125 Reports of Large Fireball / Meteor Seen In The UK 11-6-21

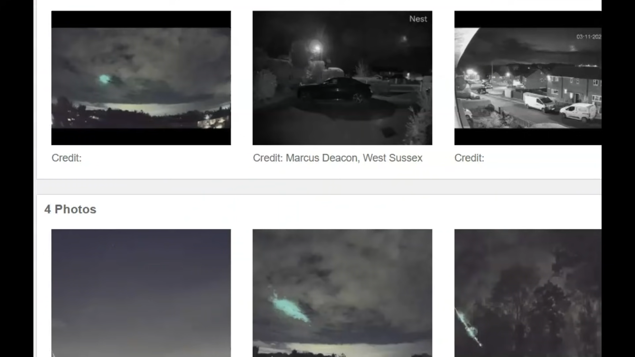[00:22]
Seven images were submitted to AMS. This one's fairly large too, right there.
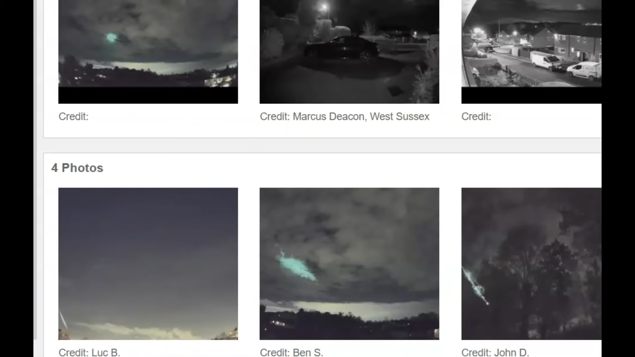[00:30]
Yeah, it really lit up the sky. I would probably freak out if I seen that. Got a little bit excited.